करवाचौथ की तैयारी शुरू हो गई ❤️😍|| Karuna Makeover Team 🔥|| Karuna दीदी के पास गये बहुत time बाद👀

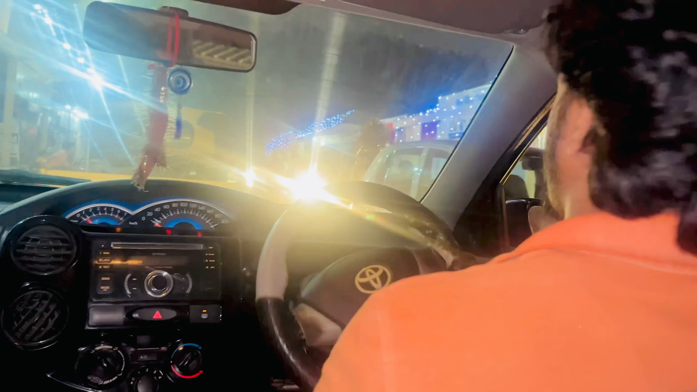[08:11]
इंगेजमेंट है या कुछ तो है जहां रोड़ इतनी बड़ी हो यह दो बंदों के रखियों यह कोई आज